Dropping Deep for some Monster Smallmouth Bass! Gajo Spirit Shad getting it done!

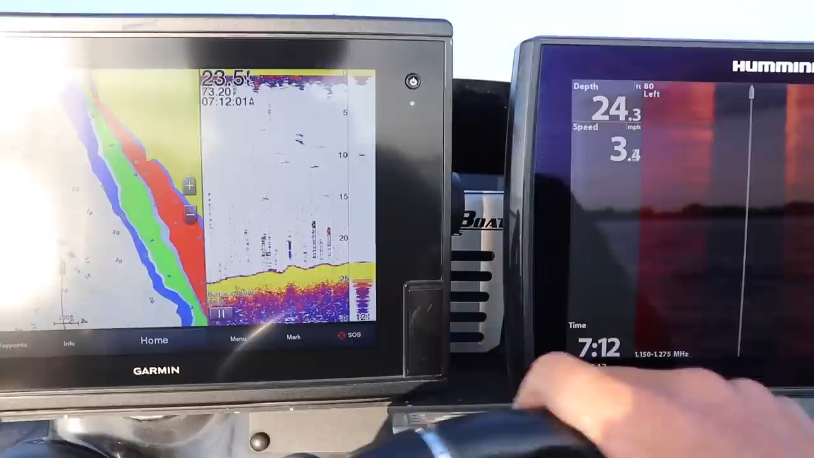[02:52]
On screen: speed 3.4 mph
So all I'm doing is I'm looking at my maps, and you see these contour lines here.
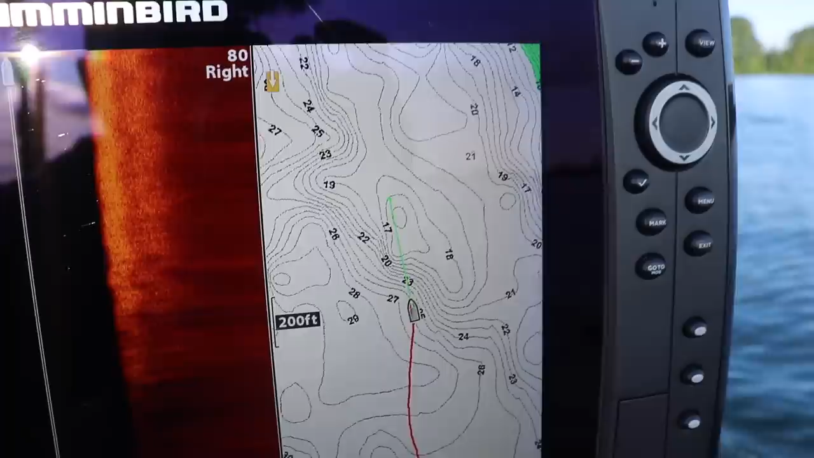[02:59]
I'm just idling, looking for fish. Simple as that.
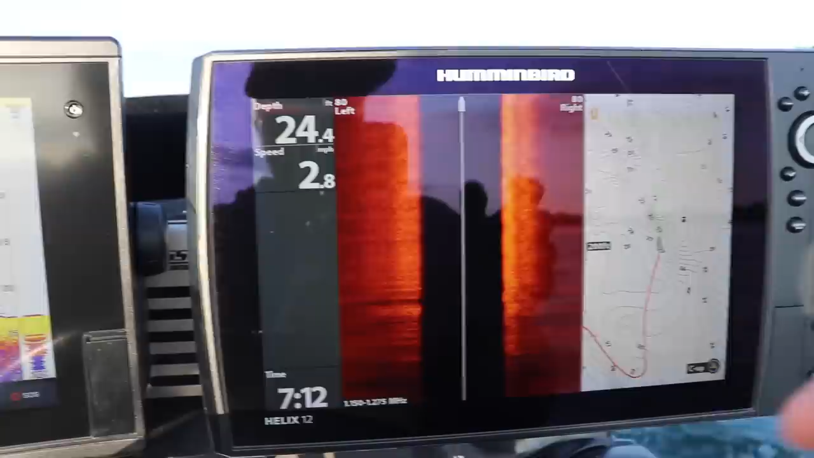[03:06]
On screen: depth 24.4 ft, speed 2.8 mph
Now, I have my side image on, and there's a lot of bare bottom. Now, that's not necessarily a bad thing.
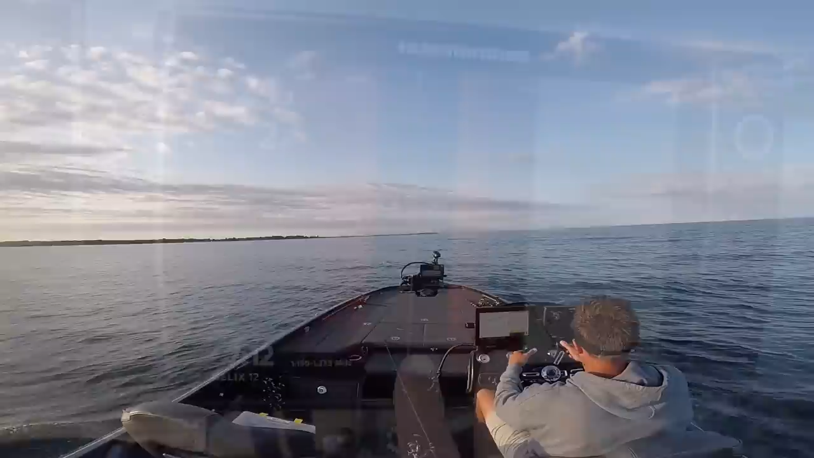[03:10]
They'll still set up on that. But I'm really looking for some nice rock and things like that along some of these break lines.
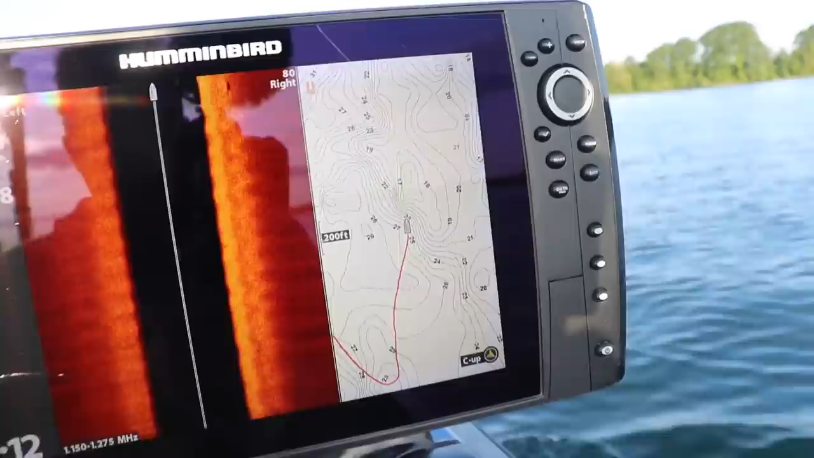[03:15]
And then of course I have my 2D over here.
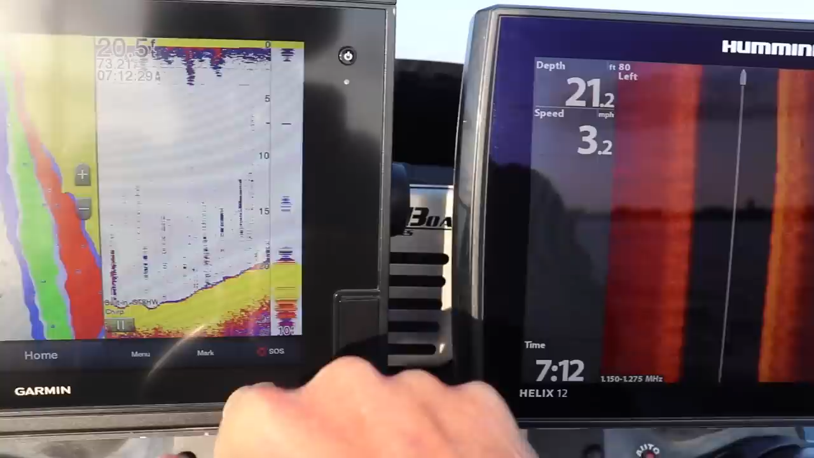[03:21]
On screen: speed 3.2 mph
So if I do see some fish, like right there
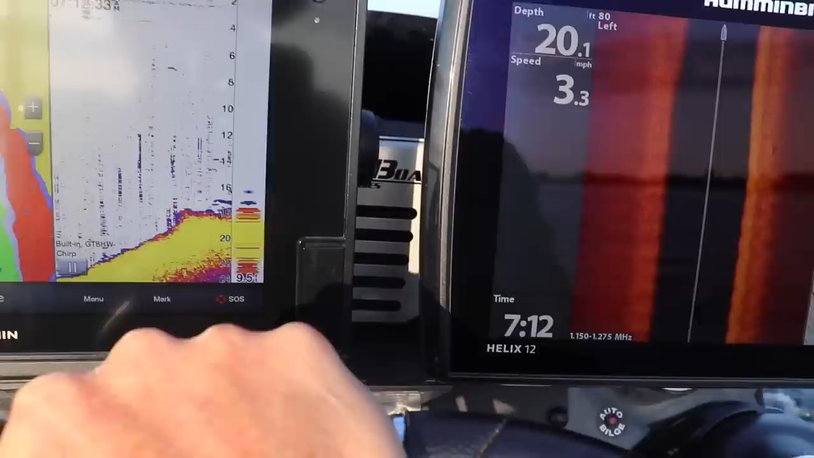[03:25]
On screen: depth 20.1 ft, speed 3.3 mph
and right there, I'll know, hey, maybe we need to set up on it. You can see we're starting to see some stuff.